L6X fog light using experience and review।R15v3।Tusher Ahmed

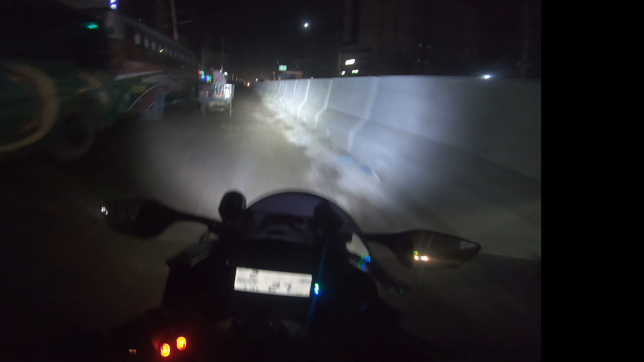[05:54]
शामने थेके अपनादर के द्याखाब़ जे फोगलाँ एक्यो म तो ताहले चलेन शुरी देखिया छी फोगलाइटे शामने थेके के रुकुमा आलो देये बाकी अबस्ता होए सो ताहले चलेन लेट्स गो